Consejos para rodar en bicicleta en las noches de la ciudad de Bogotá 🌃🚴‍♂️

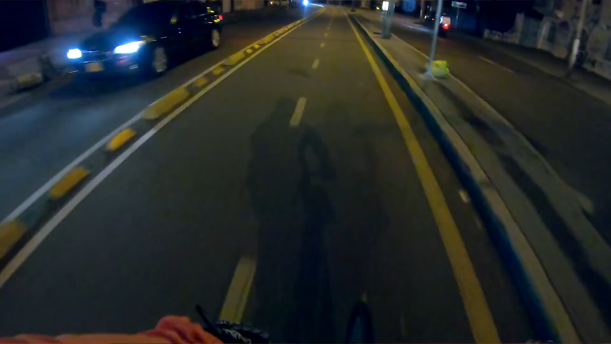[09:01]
sí, ok, vamos disfrutando el recorrido. Muy bacana esta conexión.
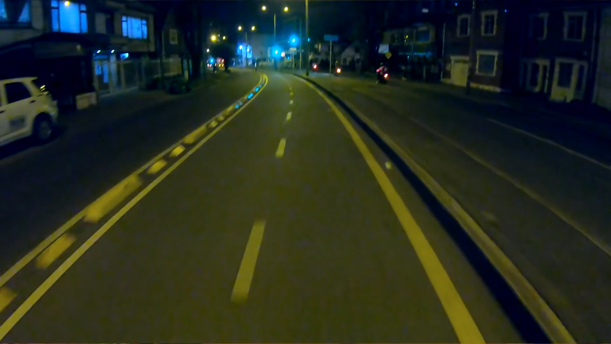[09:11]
No, idea, me cojo todos los semáforos en verde. Uy, yo porque no había hecho esta ruta para salir del centro. Eso sí, veo que los carros vienen en contravía. A veces a Zara piensa uno que como que lo van a cerrar. Sobre todo que vienen y salen a Caitín, cogen la curva, ¿no?
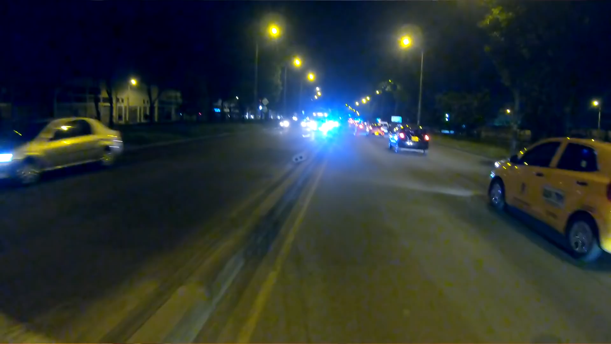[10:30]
Y acá tenemos pues los maletines que todavía se conservan en Américas. Este tramo está bien iluminado, aparte que como uno va con los carros también iluminan.
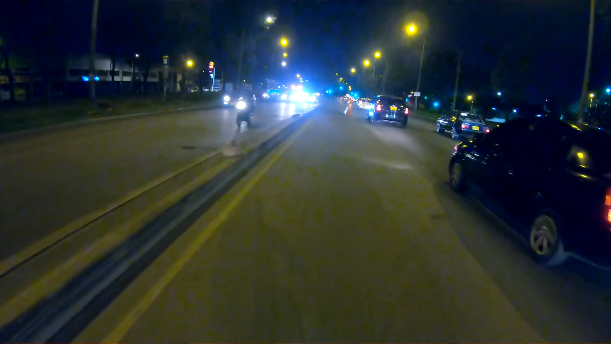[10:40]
Eso también es bueno, es un consejo para rodar de noche, y es rodar con los automóviles, rodar con el tráfico en general, buscar... Acá me va a pasar este semáforo y ya les cuento por qué. Primero, atento para pasármelo, me lo pasé, listo. Rodar en la noche, hermano,
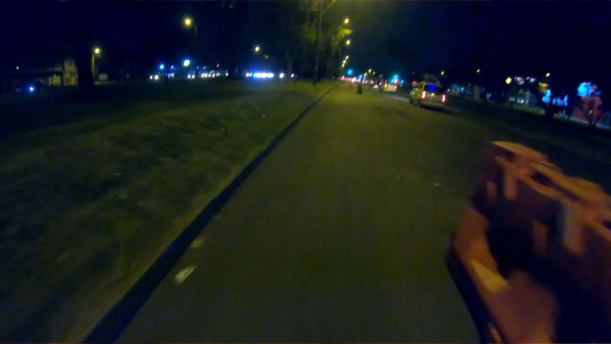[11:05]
es puro semáforo, páselo, páselo, sin respetar semáforo.
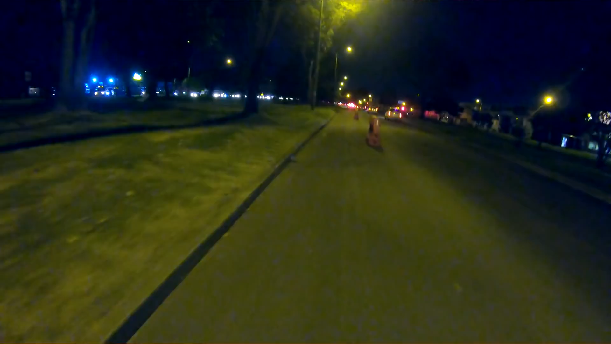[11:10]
Lo siento, porque es verdad, con la inseguridad de esta ciudad para ciclistas, estos semáforos, hermano, a uno le toca estar en la juega,
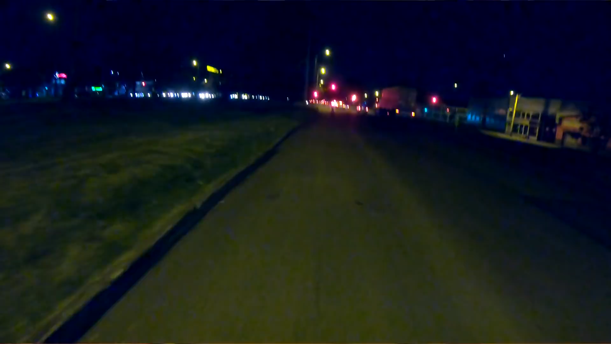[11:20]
aún así con vehículos, aún así con tráfico. Entonces mejor, hay semáforos que uno no para. Dos manes sin iluminación, ninguno lleva iluminación.
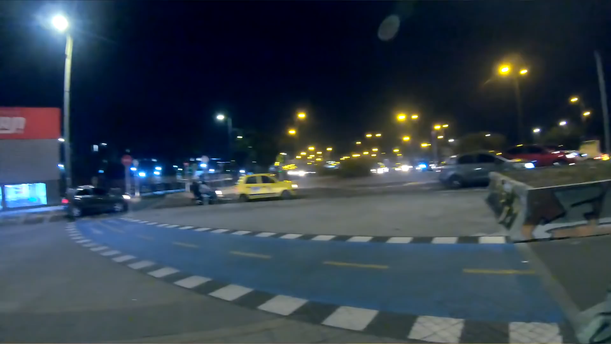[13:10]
Hay una ciclorruta que, como ven, hasta acá está pues bien iluminada, todo bien, pero acá empezando el puente hay poca iluminación.
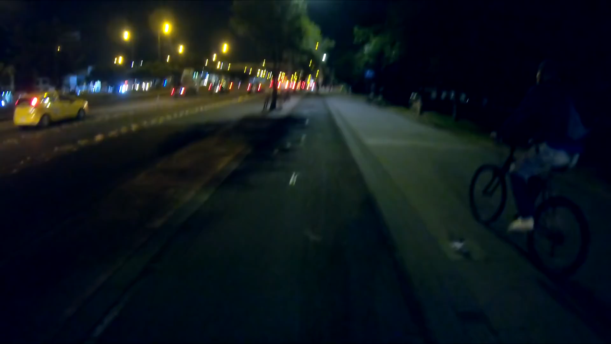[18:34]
la luz juega mucho, uno en movimiento, la sombra de los árboles.
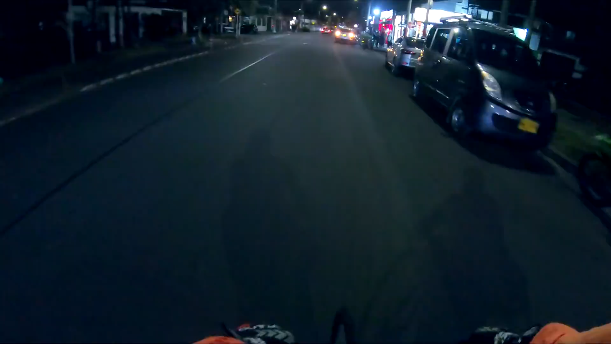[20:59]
Termino este video acá al lado de este ciclocarril que va por la localidad de Kennedy.